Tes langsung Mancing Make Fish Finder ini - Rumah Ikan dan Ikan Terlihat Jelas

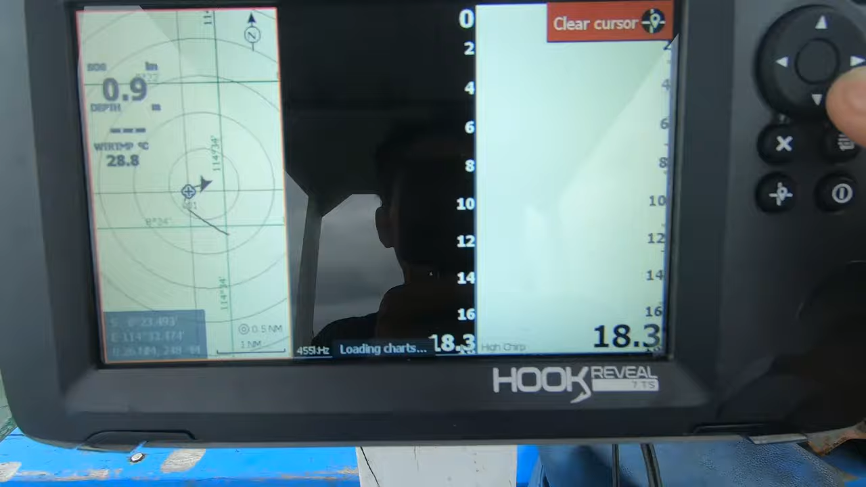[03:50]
On screen: water 28.8°C
Baik ya Saya sudah split 3 Kayak gini Wih Ada ikan di bawah
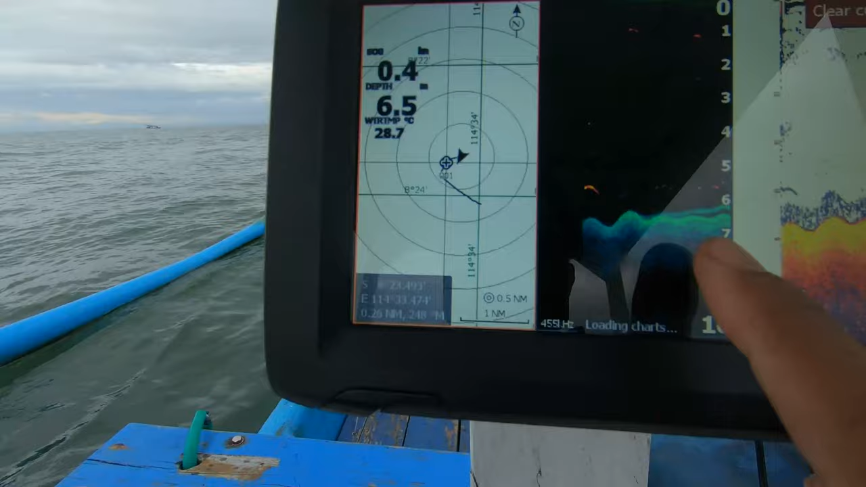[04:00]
On screen: depth 6.5 m, water 28.7°C
Wah ini karangnya juga luar biasa Tapi ini baru kedalaman Sekitar 6 meteran ya Jadi kita sambil cari sekarang Ini kedalaman yang lebih
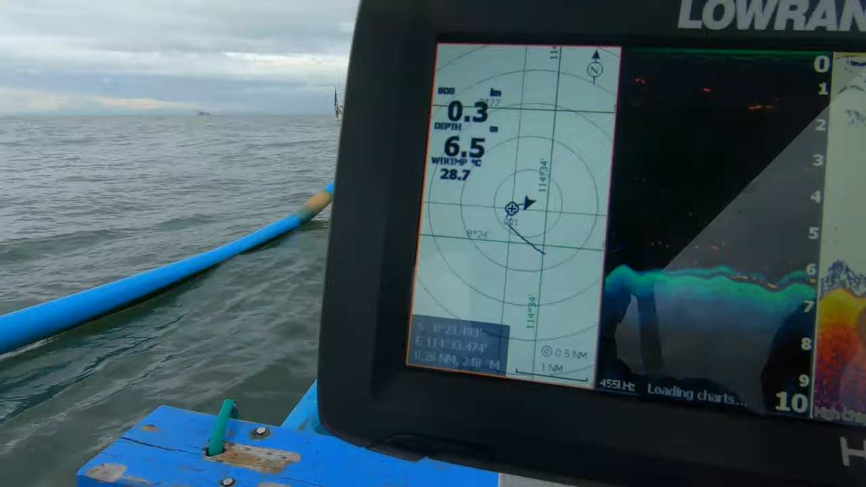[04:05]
On screen: depth 6.5 m, water 28.7°C
Kesana kita coba Itu ada nelayan dan juga
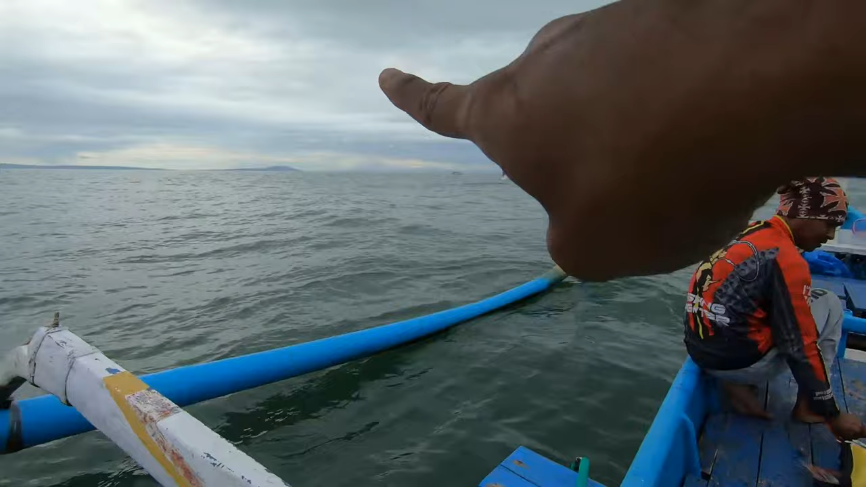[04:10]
Perahu juga Ayo kita coba pelan-pelan Ini padahal ada ikan di bawah nih
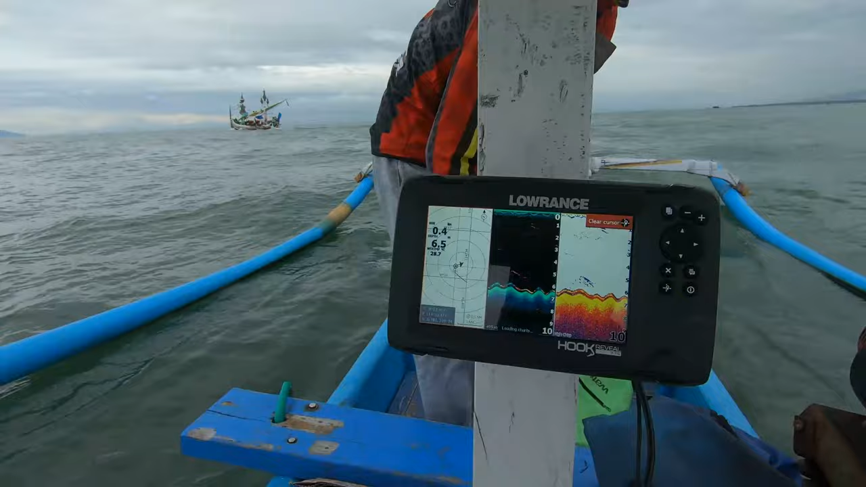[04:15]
Lumayan Ikannya lumayan padahal di bawah ini Ayo Tapi kita gak tau ikan apa ya Tartar.
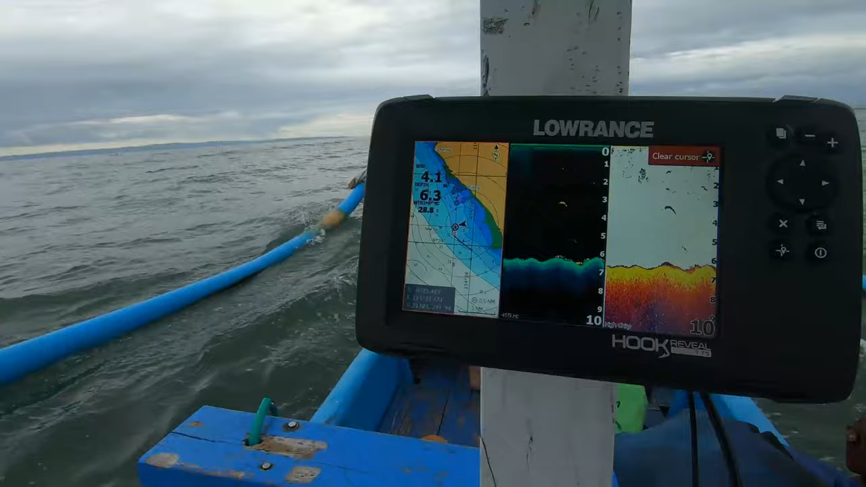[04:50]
Ini ada ikan loh banyak. Ikannya ada. Kita cari yang pas nanti.
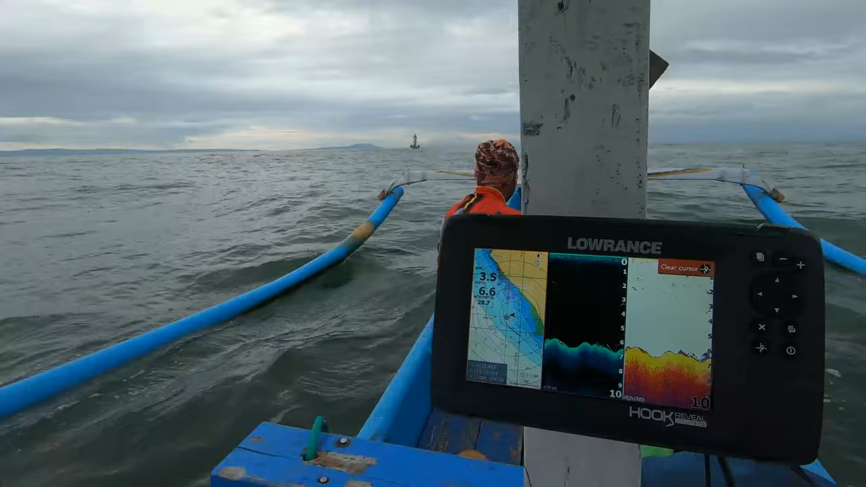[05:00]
Wuh. Wuh. Wuh. Wuh. Wuh. Ikannya banyak nih.
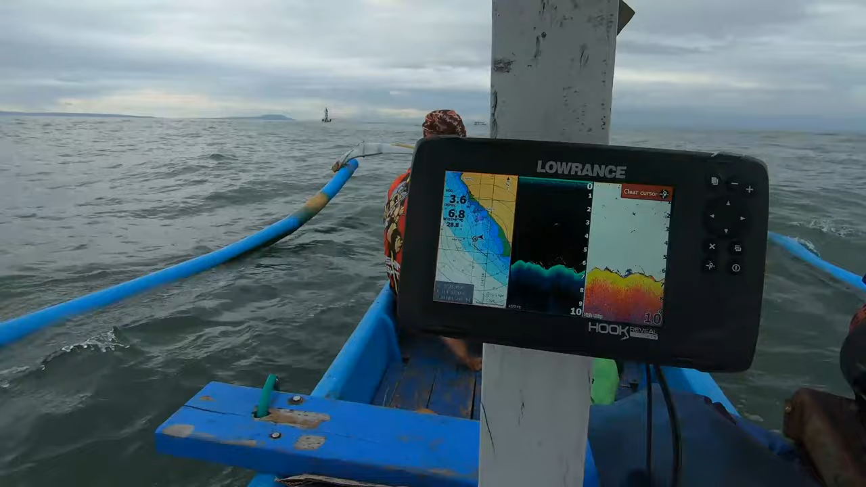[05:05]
Apakah benar ya? Kita bakal coba.
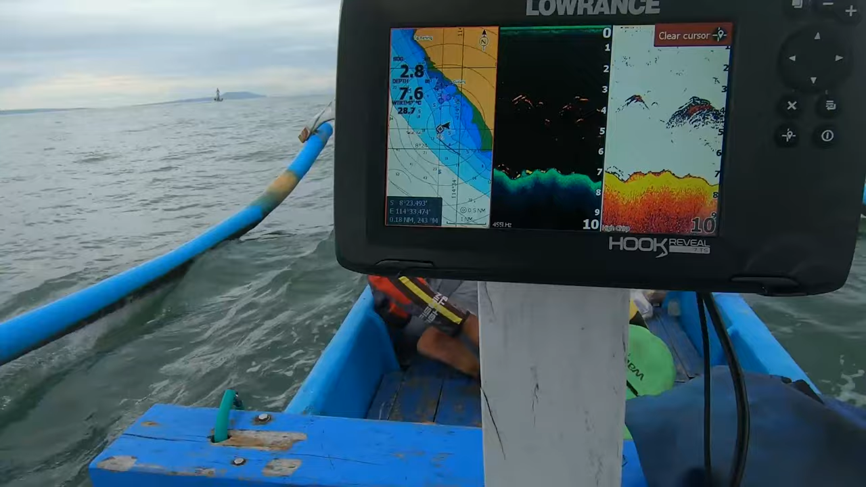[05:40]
Oke satu mancing. Kita coba disini ya. Ini karangnya luar biasa nih. Dan ikannya juga banyak banget. Ayo di ini.
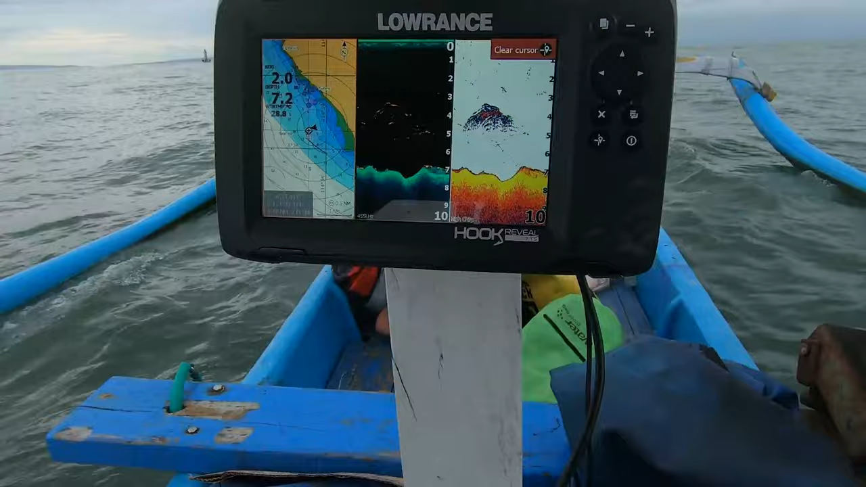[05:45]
Jangkarnya Mas Yudi. Ini karena kita berada di transducer nya agak ke belakang.
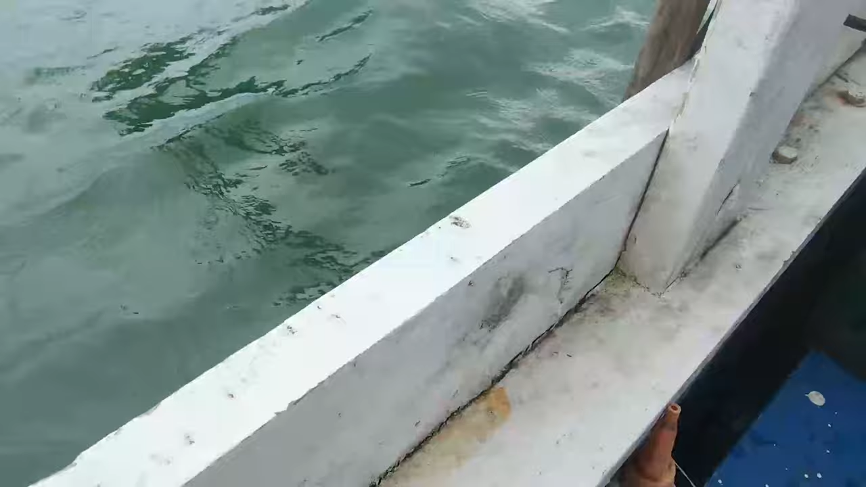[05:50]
Jadi kita disini aja udah tepat kayaknya nih. Wih karangnya bagus. Kita bakal buktiin ini saat mancing. Kayak sop mancing.
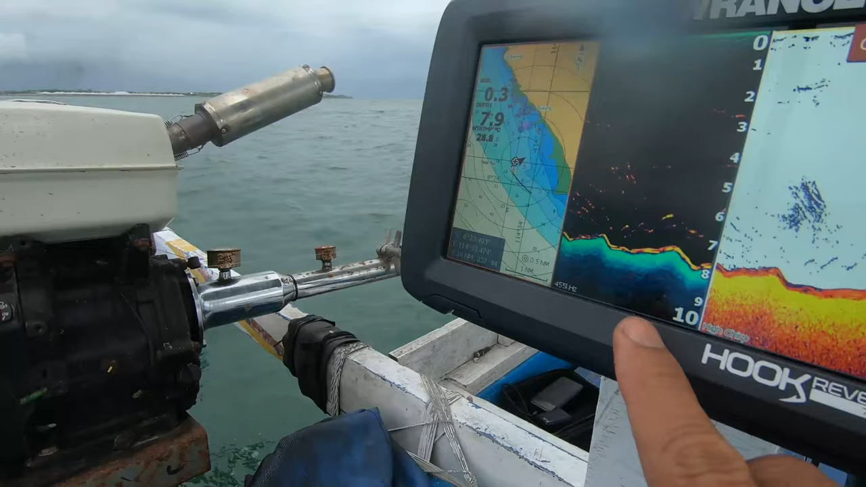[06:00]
Ini kelihatan disini banyak ikan ya. Dan ini strike sop mancing. Waduh. Oke saya ntar dulu udah. Masih ngerakit nih pancingnya sop mancing. Oke. Mantap.
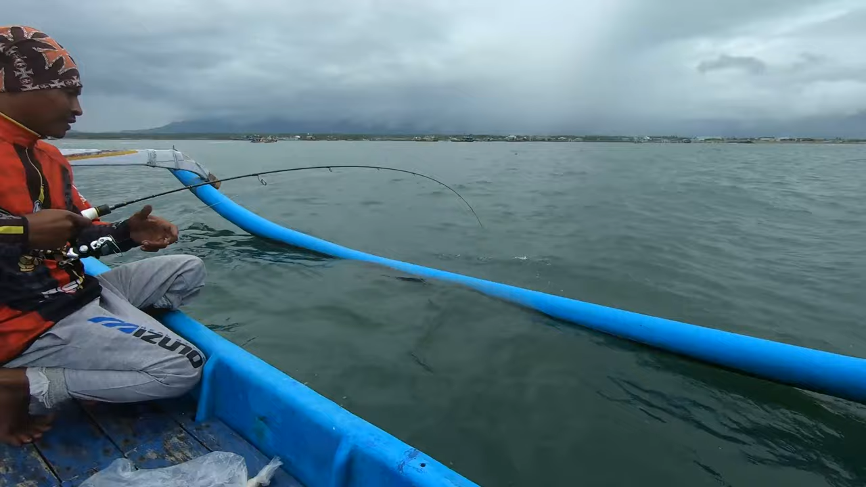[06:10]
Ikannya apa? Wih. Bener. Liatin sop mancing. Ini ikannya banyak ini.
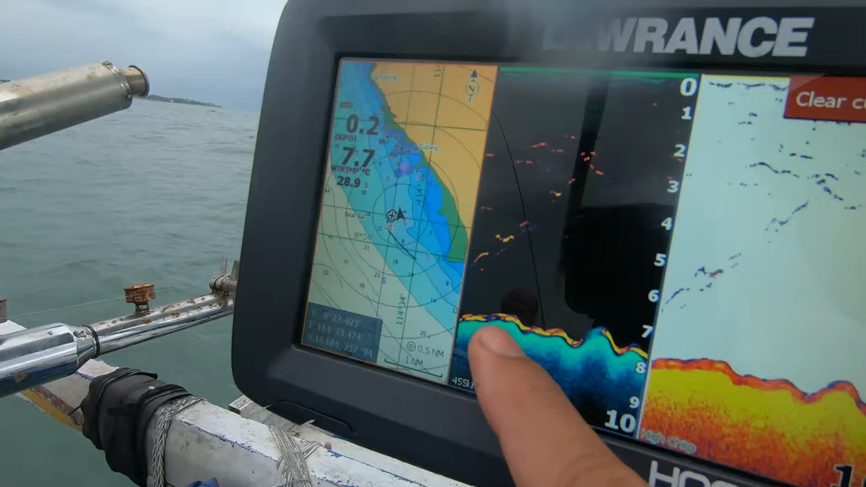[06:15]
On screen: water 28.9°C
Bagusnya di atas tuh. Iya. Oke mantap. Kita cari lagi. Cari lagi. Iya. Oke. Kita coba.